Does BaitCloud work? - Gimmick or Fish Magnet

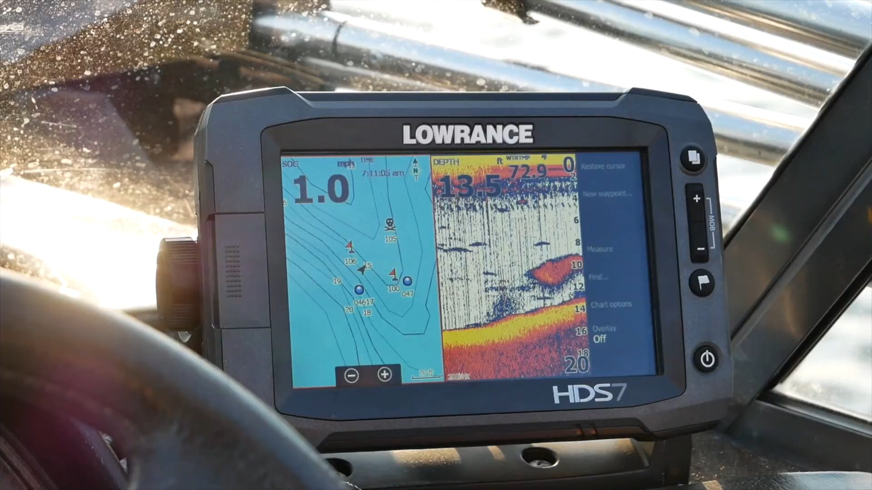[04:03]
On screen: depth 13.5 ft
big cluster of bait fish right here
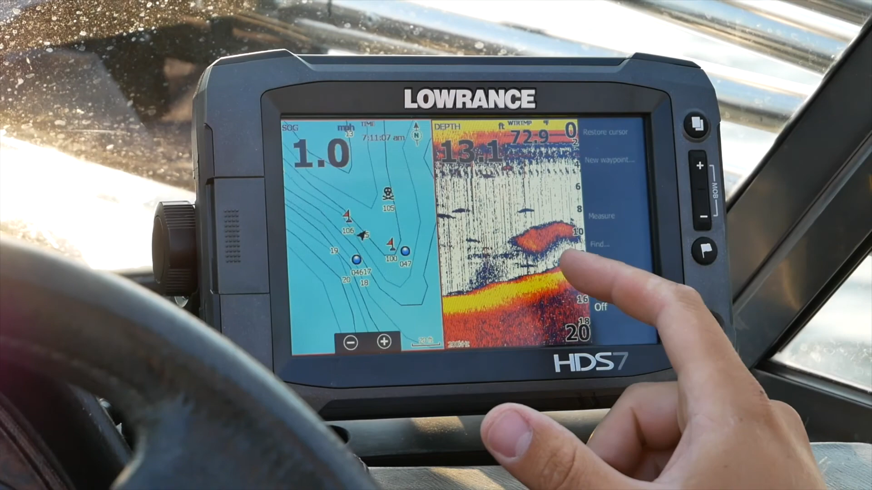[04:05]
So that makes sense as to why They're eating and then there's some fish right there underneath them
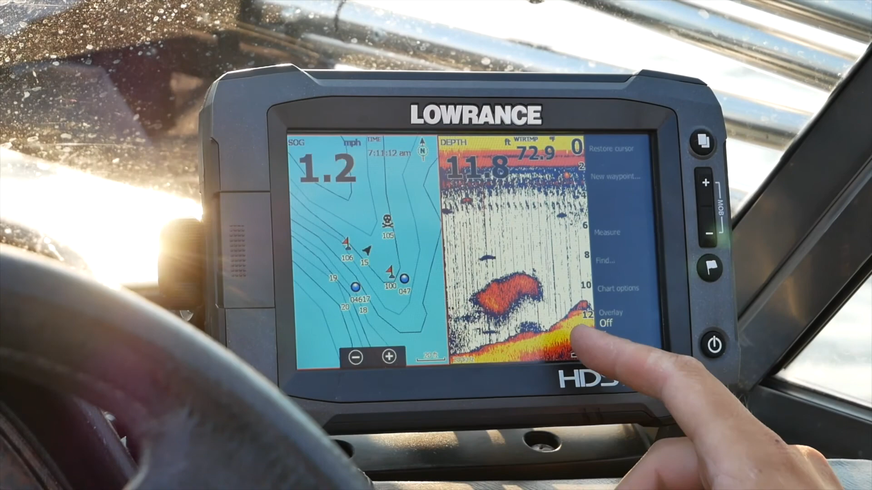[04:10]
So I think based on that Pretty good spot to deploy our bait cloud Here is the walleye scent